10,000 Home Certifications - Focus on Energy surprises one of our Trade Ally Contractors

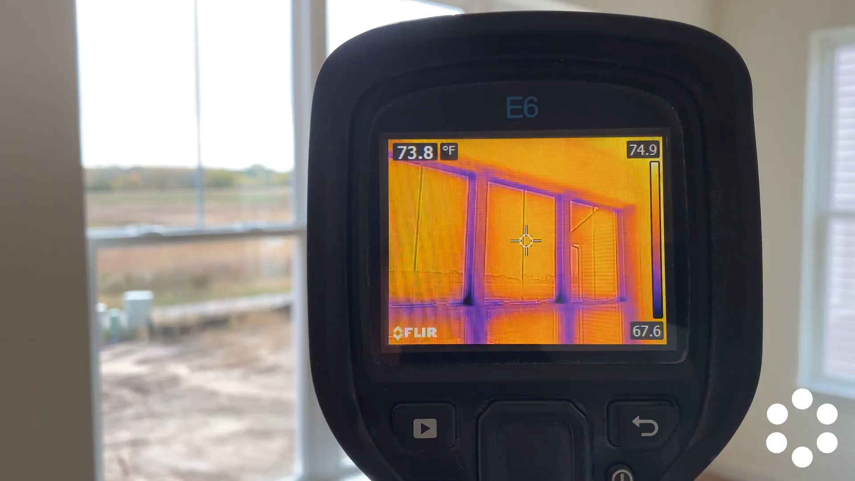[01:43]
On screen: spot 73.8°F
and infrared camera testing, searching for leaks, as well as HVAC testing to ensure year-round comfortability.